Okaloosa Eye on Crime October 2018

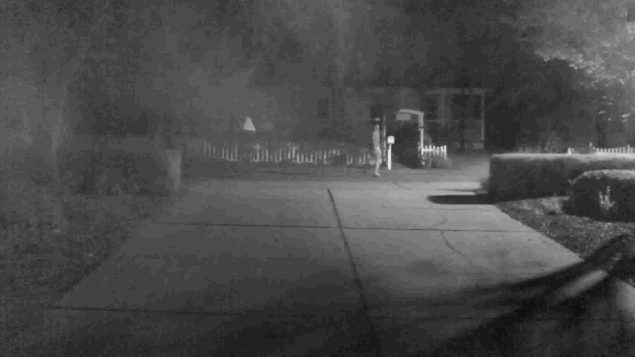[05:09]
On Thursday, September 20th, at around 11:40 p.m., three suspects committed five vehicle burglaries in the area of Dune Allen off County Highway 30A. Four of the burglaries were on Tradewinds Drive and one on Seamist Lane, and the thieves took wallets, sunglasses, and cash. Unfortunately, here's the recurring theme that we talk about all the time, all the vehicles were unlocked.